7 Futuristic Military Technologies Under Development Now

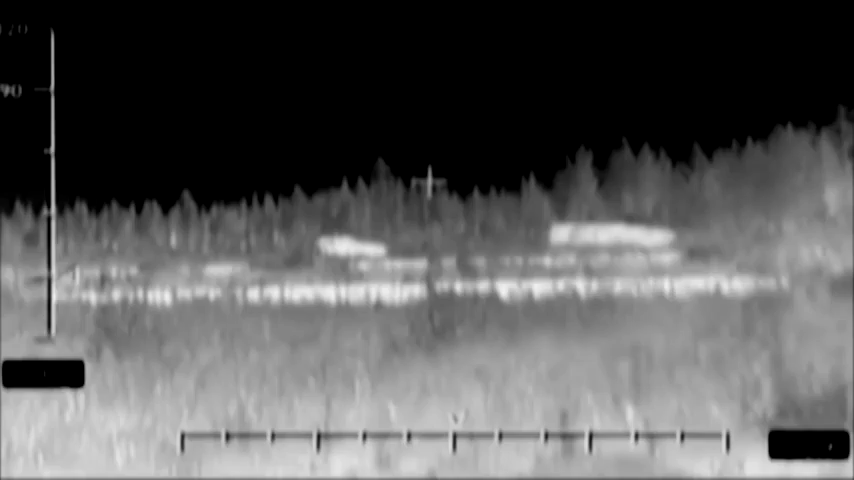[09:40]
The panels can also mimic other objects saved in memory, such as another vehicle or a large rock.
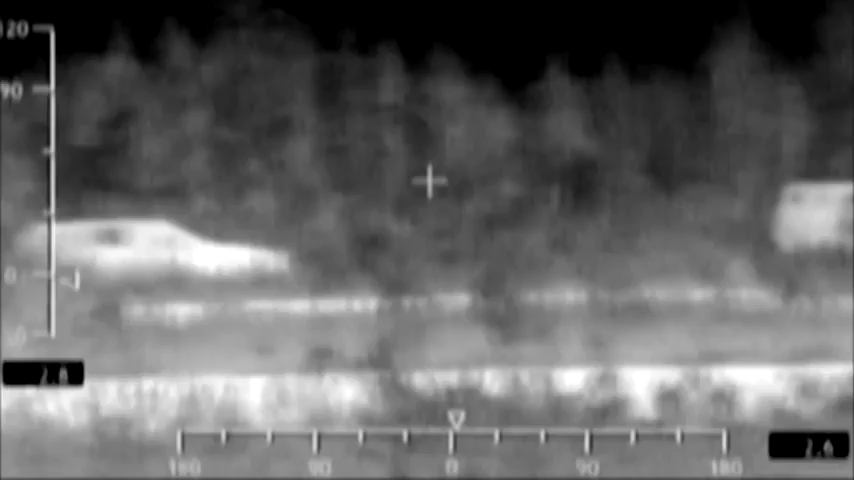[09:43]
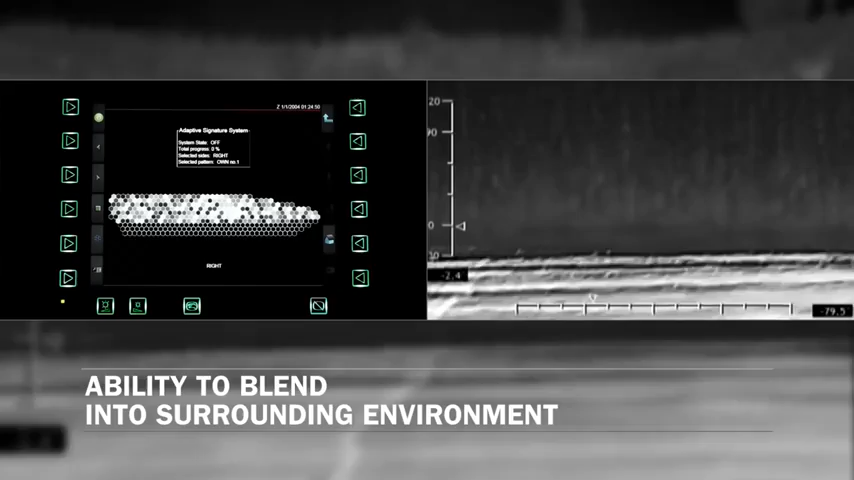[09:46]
To reduce the chances of friendly fire, they can also display identification tags.